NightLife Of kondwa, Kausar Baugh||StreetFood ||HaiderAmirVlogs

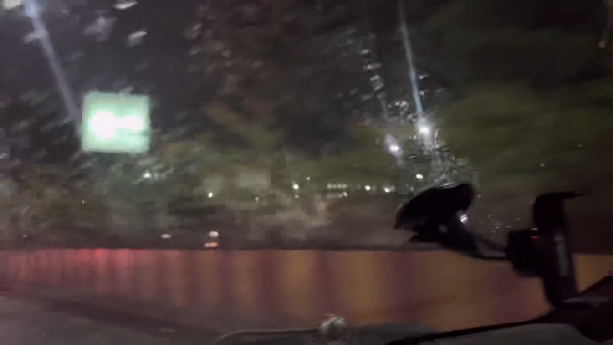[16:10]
ये देखो, ये देखो, थोड़ा वाइपर मारो शेट, आपको दिख रहा है जो अंदर लाइटिंग बीटिंग है।